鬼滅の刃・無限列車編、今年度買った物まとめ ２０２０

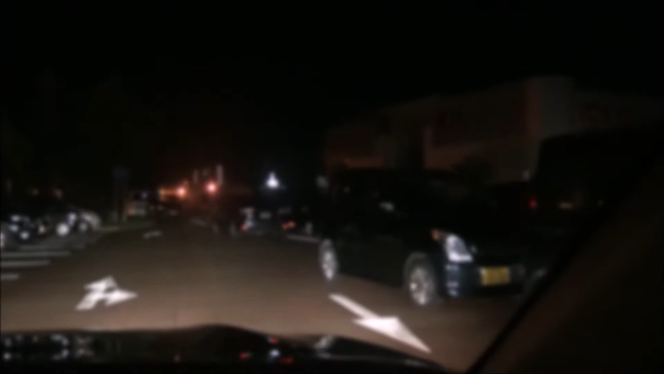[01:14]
恐ろしい人気だな。止める場所ほんと完全にねえな。本当に1台も すげえ。 だから止める場所なくてぐるぐる回ってる車がこれだけいるわけだからな。
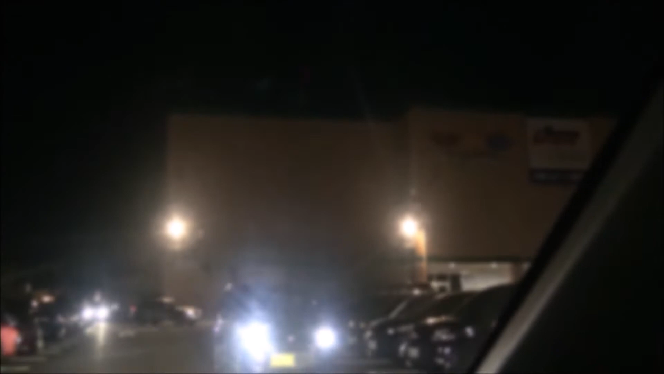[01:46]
24時だというのに、